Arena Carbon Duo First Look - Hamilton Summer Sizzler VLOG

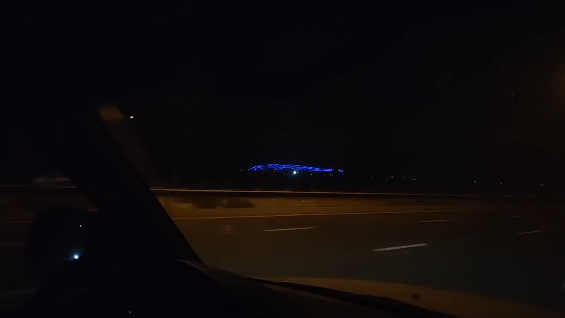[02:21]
It looks pretty cool at night. Can't actually say I've ever seen it at night, but that's the Hamdan Sports Complex here in Dubai.